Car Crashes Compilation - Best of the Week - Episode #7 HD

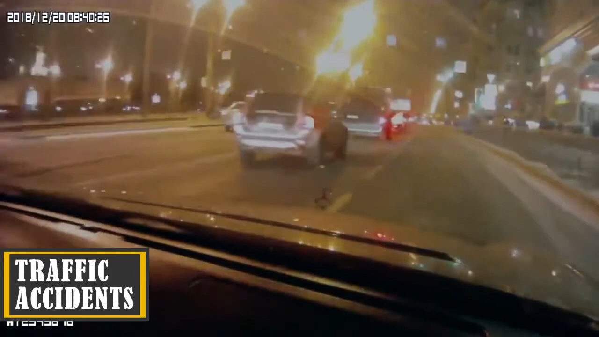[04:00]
Работа натурально. Вот чувак или меня хотел подбить или.
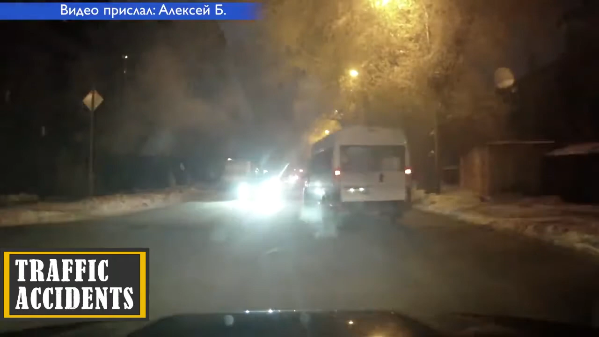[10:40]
Давай, блядь, давай, сука, блядь! Я полным приводом, я на мост сів и все, блядь. Цей проехал Жигулем, блядь. И,
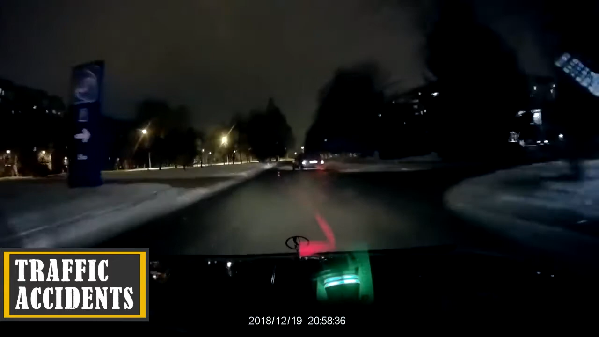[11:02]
блядь, баба!
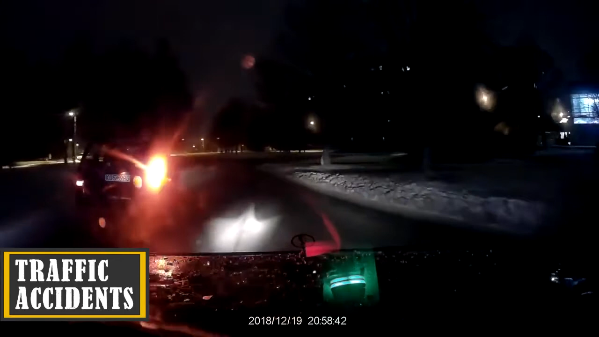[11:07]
Есть? Ты шо, вот урод! Нормально. Серега, ты як?